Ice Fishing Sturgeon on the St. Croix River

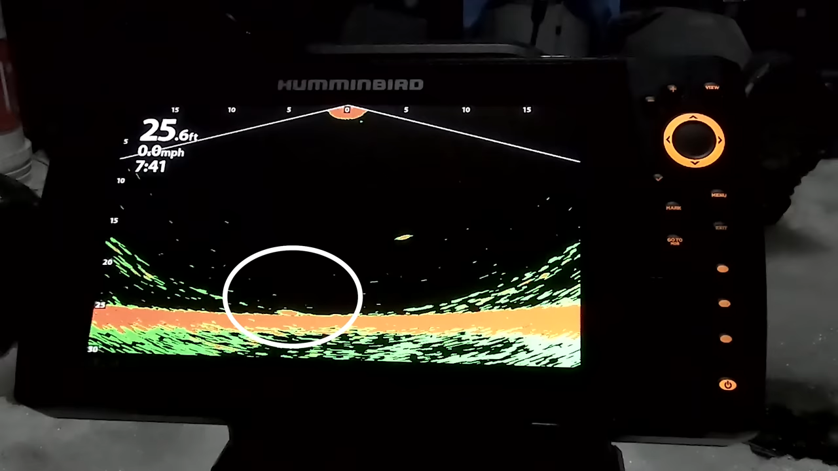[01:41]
On screen: depth 25.6 ft, speed 0.0 mph
But yeah, so we're just kind of jigging. And what's cool about all this new technology, whether it's 360 or live, is you can see how many fish are down there, right? And the size of the fish, there's buffalo, there's walleye, there's white bass. And the more you get familiar with, you can start to figure out what these fish are. But one thing you can't mistake is a big sturgeon.
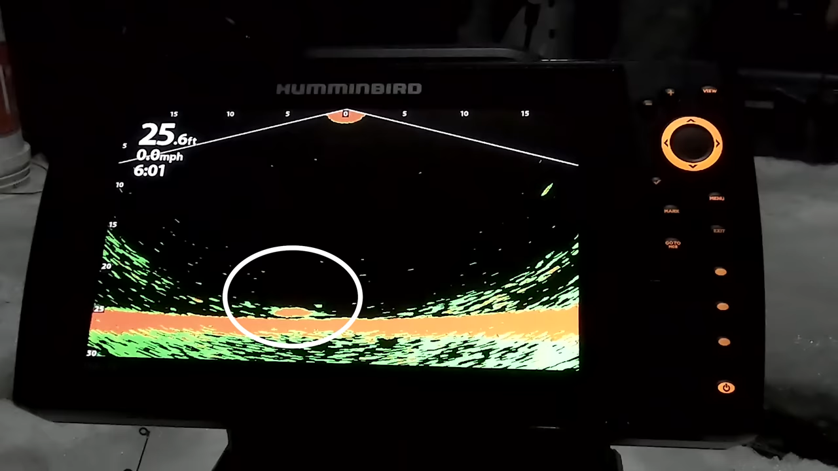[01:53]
On screen: depth 25.6 ft, speed 0.0 mph
This is really cool. You know, we would normally have, depending on the current, you might have to have your flasher set up way over there to see the jig, because it might sweep it down.
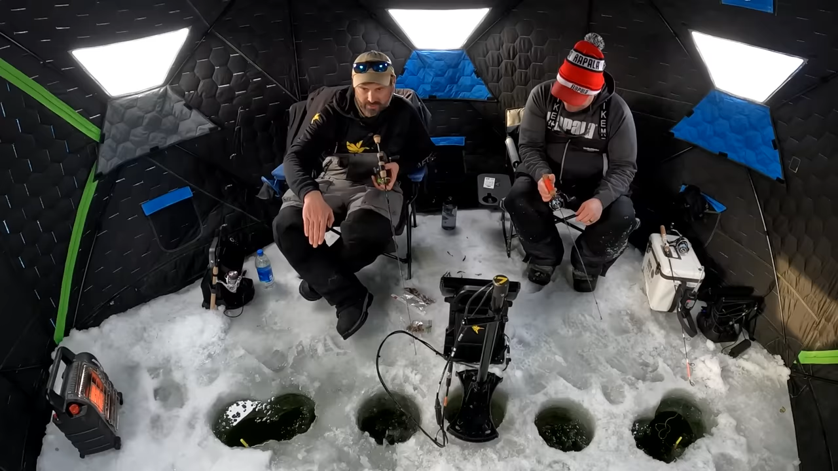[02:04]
But we've got mega live, and the cone is wide enough that we can see the line of holes that we've drilled here.
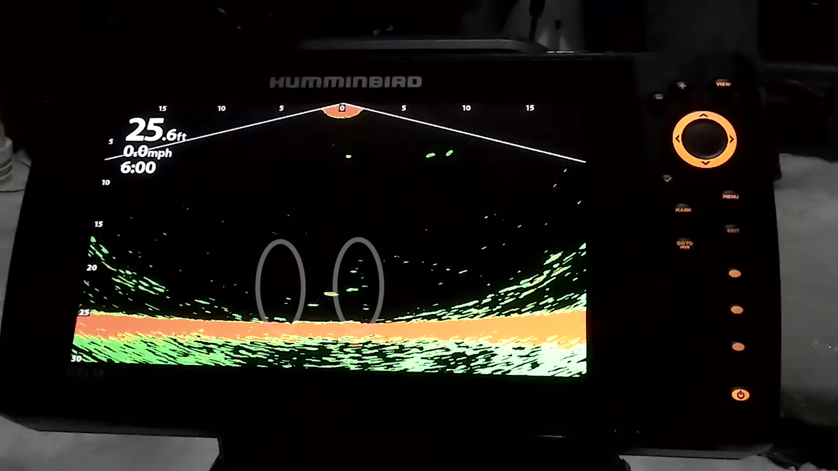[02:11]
On screen: depth 25.6 ft, speed 0.0 mph
It's also wide enough that it's picking up our baits as they're swinging down current, too.
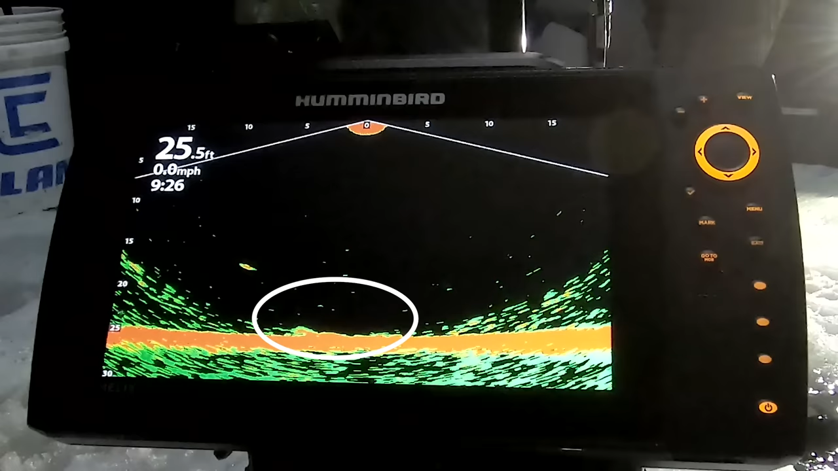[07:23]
On screen: depth 25.5 ft, speed 0.0 mph
There's still another one down there. I mean. That's the power of like having cool sonar technology like that. It's not just, you know how many fish specifically are down there.
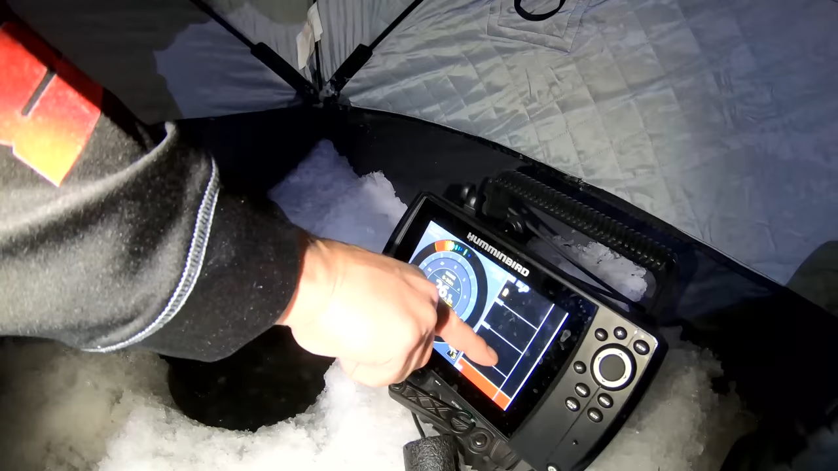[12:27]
Solid red. All the way up here. And this was all solid red.
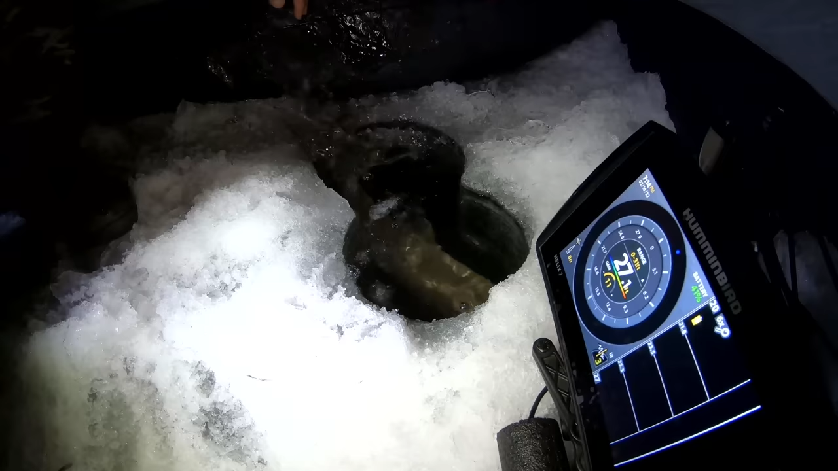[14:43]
Off he goes. Joe! He's still there. You can still see the bottom. Yep. He's still on. Right underneath you. He's right underneath you. Oh, come on, buddy. Oh, he bumped it. He bumped it. He bumped it. Got him. Got him. Yes. Yes. Yes. All right. I'll reel up.
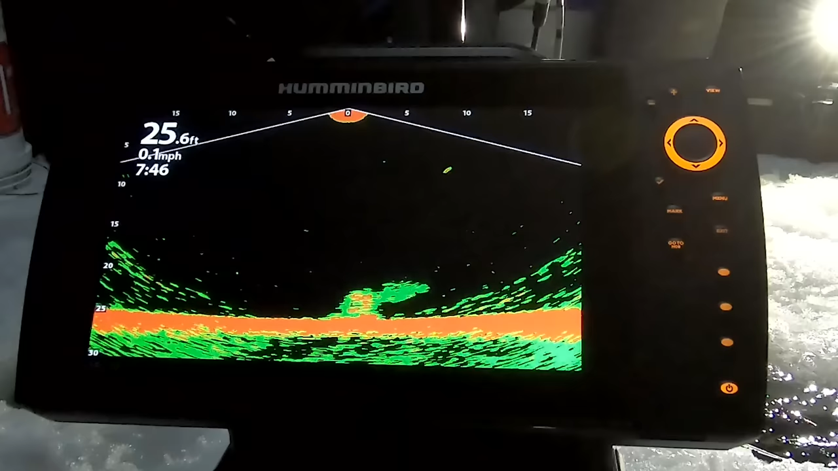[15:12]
On screen: depth 25.6 ft, speed 0.1 mph
Yes. That was awesome. Okay. Came through from Dan's side. All right.